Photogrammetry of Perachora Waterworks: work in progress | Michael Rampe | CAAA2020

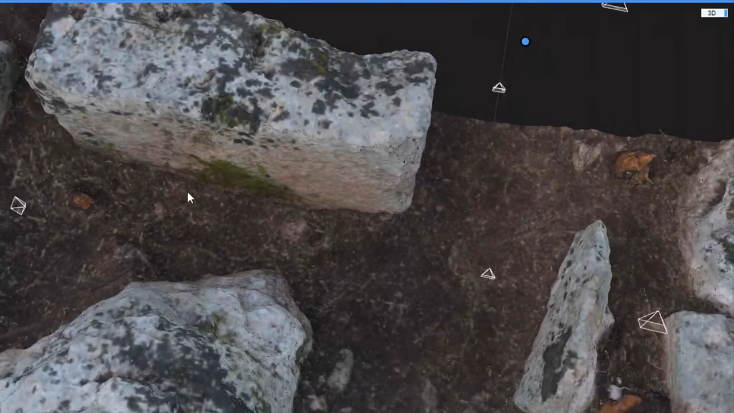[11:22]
So, you know, we end up with something that's not very wonderful. Reality capture when working at this scale, subsamples internally, just to work.
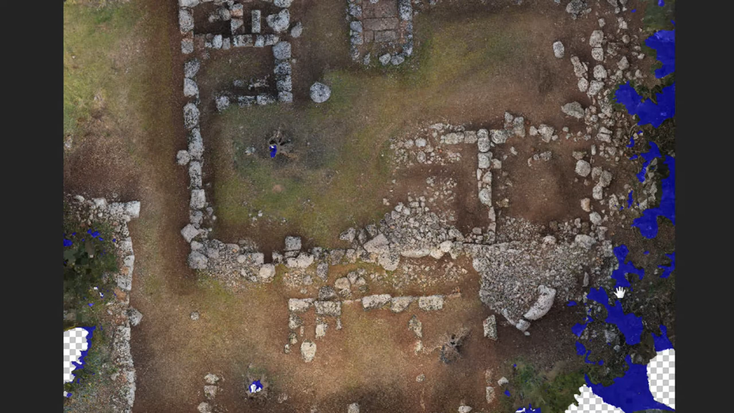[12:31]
You know, there's still a bit of work to do to clean up some of the back faces. So this blue you're seeing here is a back face. And this ortho came in at, just to show you the image size and bring it up to pixels. You know, so 160 by 150,000 pixels. And at 100% it's blurry.
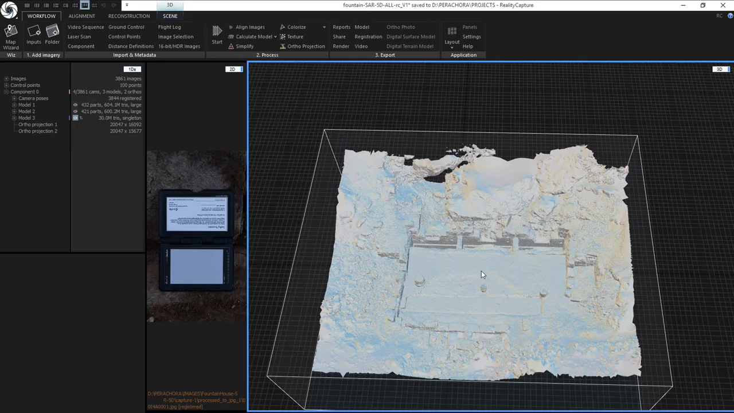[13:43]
Okay, so I'll just finish on this site. This is the other site that we did a lot of photogrammetry of, which is the waterworks,
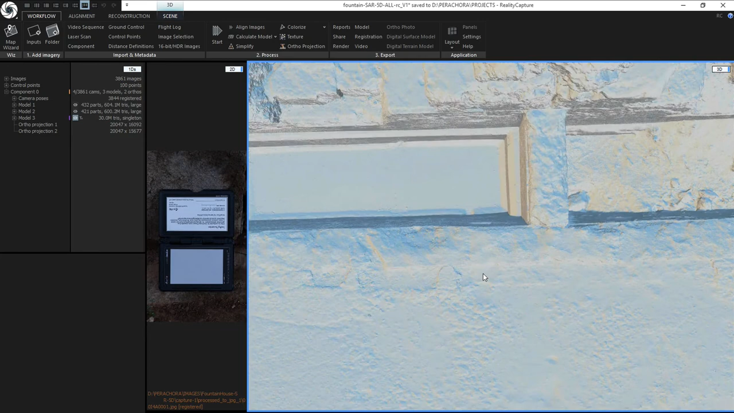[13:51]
where we can actually see the original wells and the pipes and all of the different archaeological components of that,
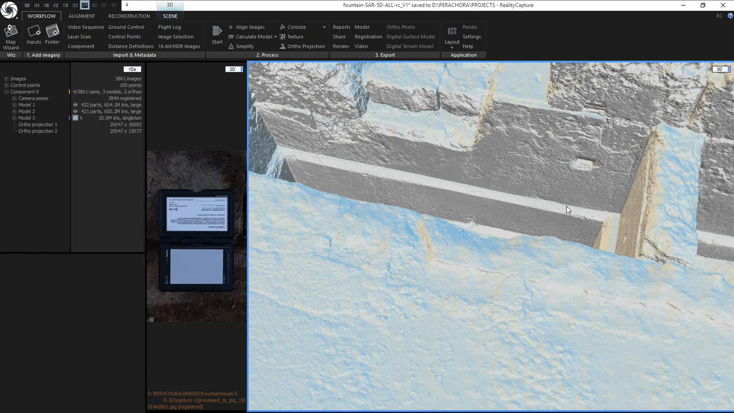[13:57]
which is quite interesting, especially if you start to look at what we're getting right down to the base of these.
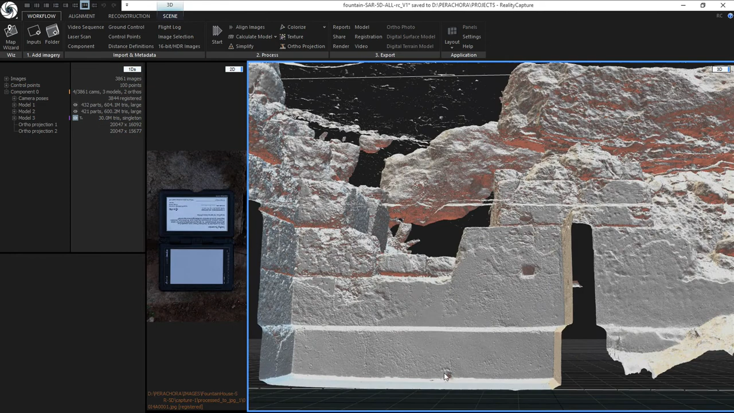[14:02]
But only one of these was excavated, one of these basins. The other two will be excavated over the next few years, as you can see, these other ones.
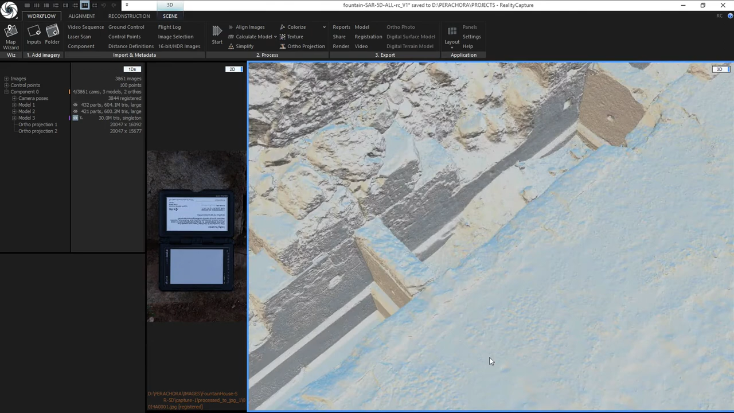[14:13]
And this was done in a few ways, again, to do a comparative analysis.
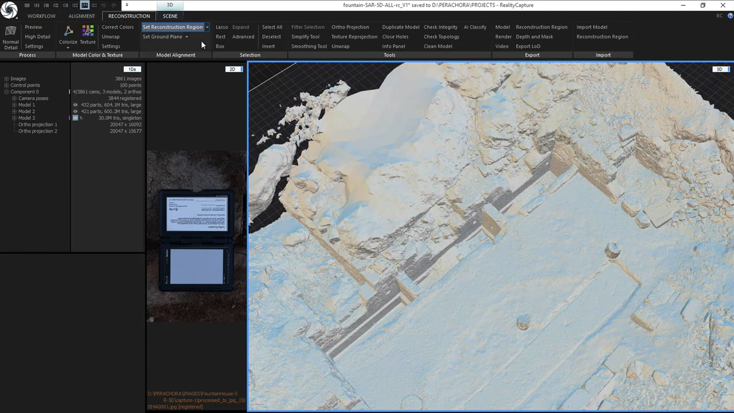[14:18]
If you actually look at this reconstruction, if I bring the cameras up, you'll see a range of cameras around the site. And we're getting a good mesh of the site, but nowhere near as much as what you saw in the other one. But then a lot of cameras in here, so really looking at how far we can go on that basin itself.
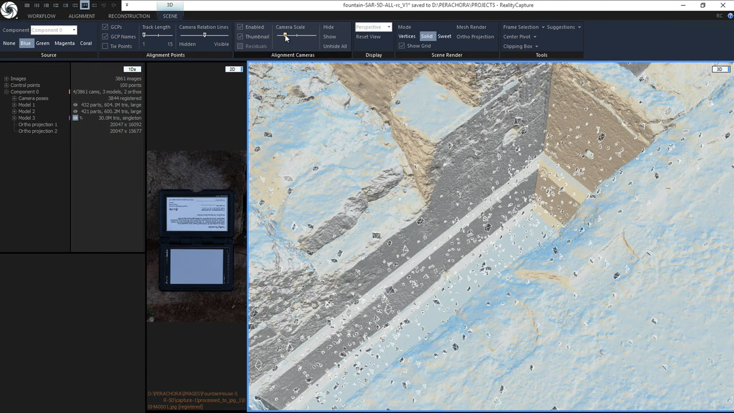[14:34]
And again, from this anecdotally so far, we're getting incredibly accurate lines, incredibly accurate calibration.
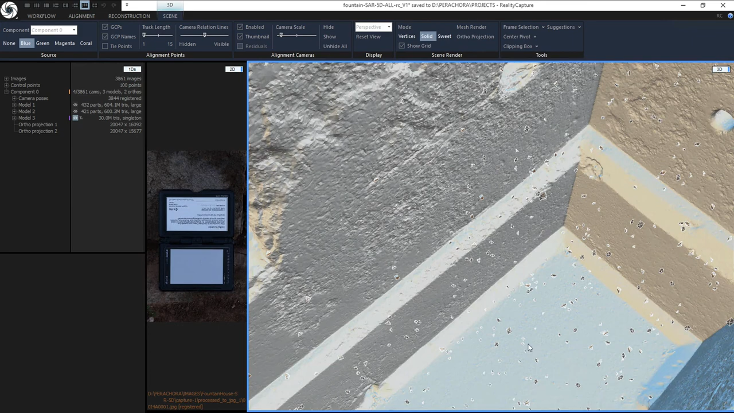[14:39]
So we'll be able to do drawings and projections